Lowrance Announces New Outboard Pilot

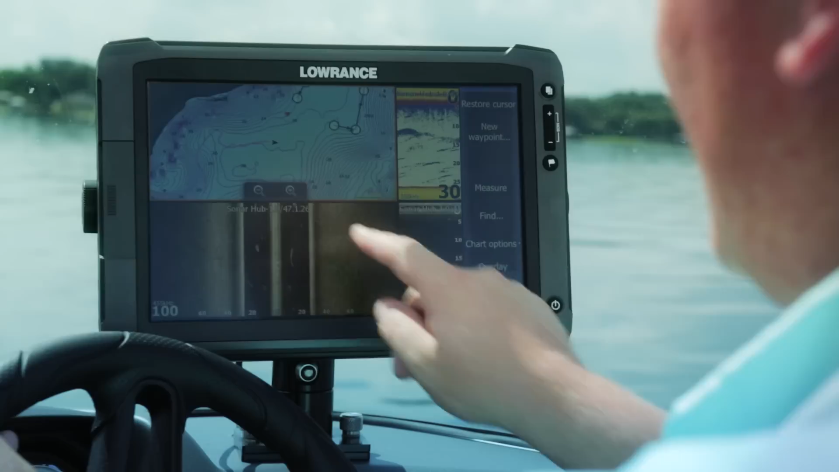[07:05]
Another feature that we have with the HDS is I can actually come up here, select my trail, because I just drove through a bunch of fish that I want to troll through. So I stop, we can get ourselves prepared.
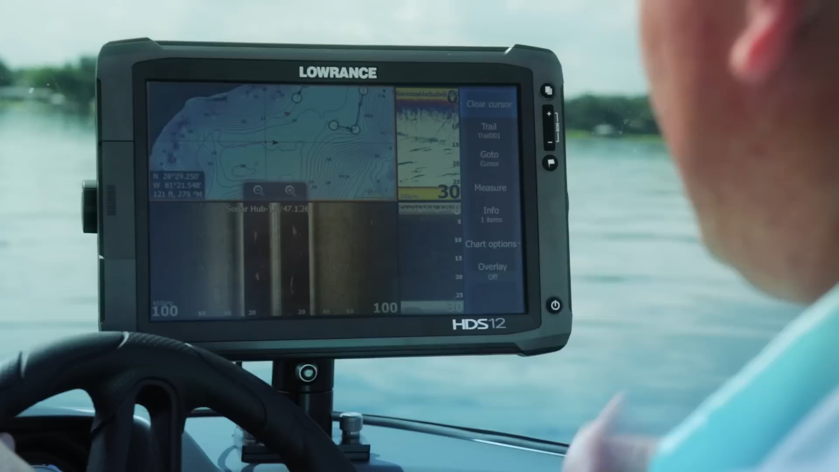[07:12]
I can touch on the trail and I can actually create a route off of that trail.
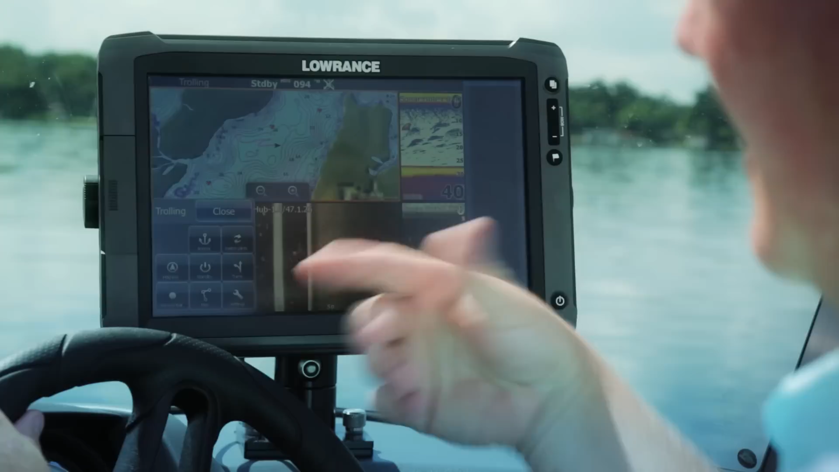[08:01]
So I can go into here, switch pilots. Now I can choose whether I want to view my trolling motor. And you'll see at the top of the screen it'll say trolling for my trolling motor. And I can have access to all of the XI-5 controls. Or I can switch pilot, select outboard. You'll notice it changes at the top, outboard. And now I have my outboard controls right here.